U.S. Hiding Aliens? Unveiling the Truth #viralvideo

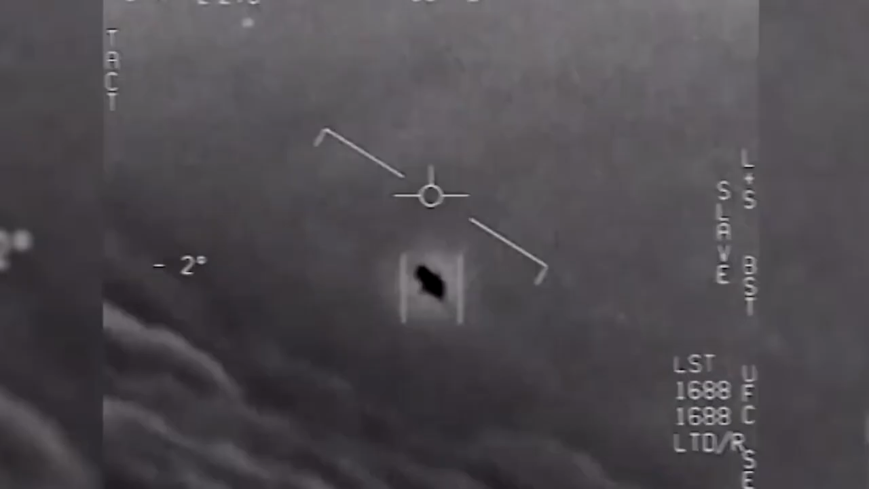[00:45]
A mysterious object defies the laws of physics,
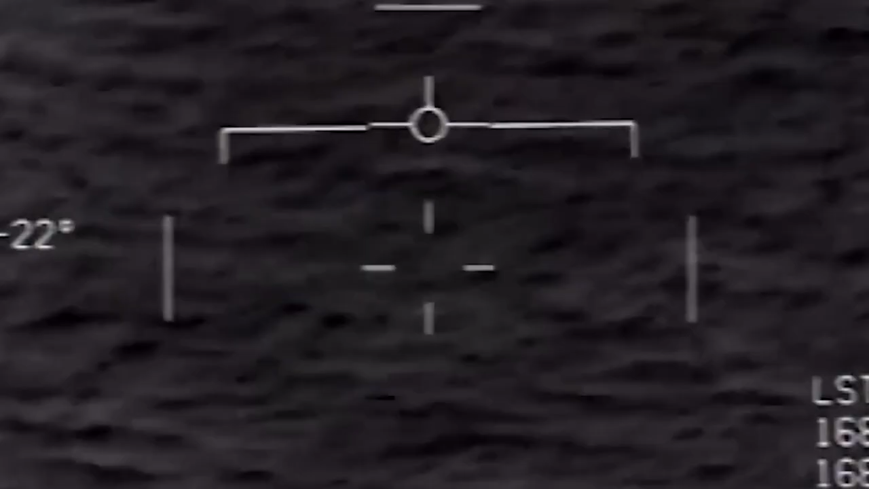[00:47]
flying across the sky with impossible speed and agility.
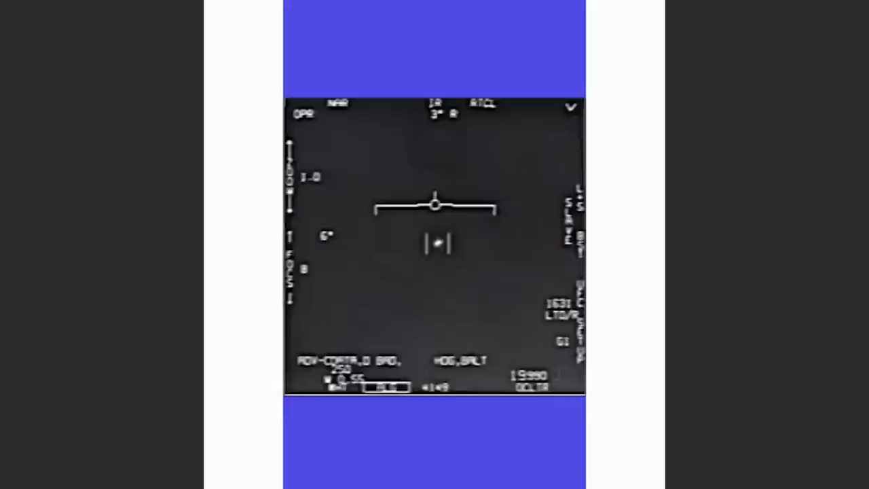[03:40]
Navy pilots encountered an unusual craft that defied common explanation.
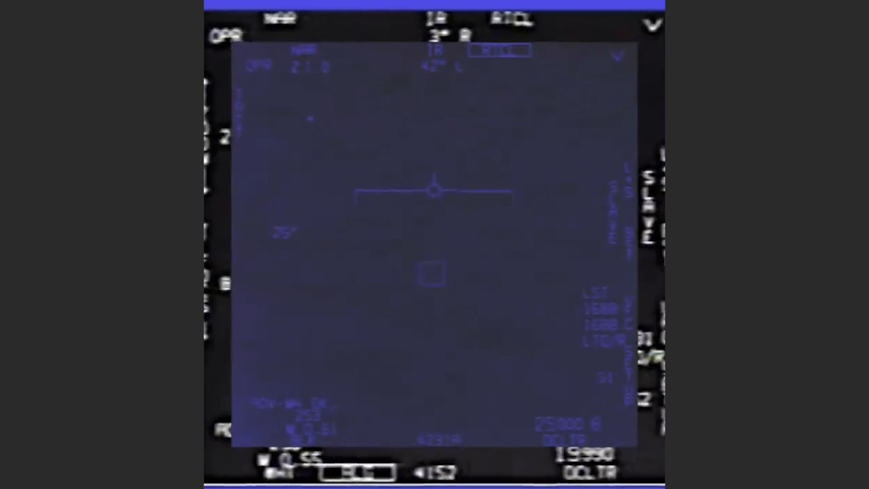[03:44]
The craft, captured on video, exhibited extraordinary flight capabilities.